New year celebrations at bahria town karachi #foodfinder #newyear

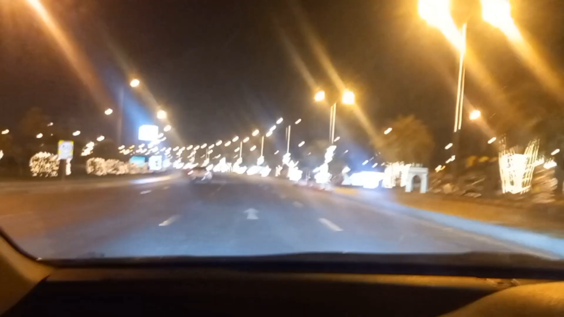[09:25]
यह रात का व्यू है, और देखें सारी लाइट्स ओन हो चुकी है, लेकिन मेरा केमरा बिल्कुल भी अच्चा नहीं है, तो इस वज़ा से वो ठीक से कैप्चर नहीं हो पा रही,
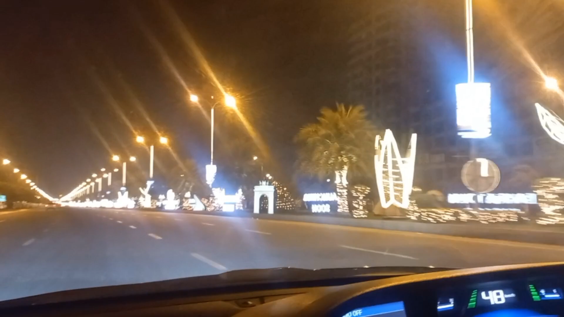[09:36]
लेकिन यहां पे हम बस वापस जाने लगे थे, और यह गेट का रात का व्य क्यों है,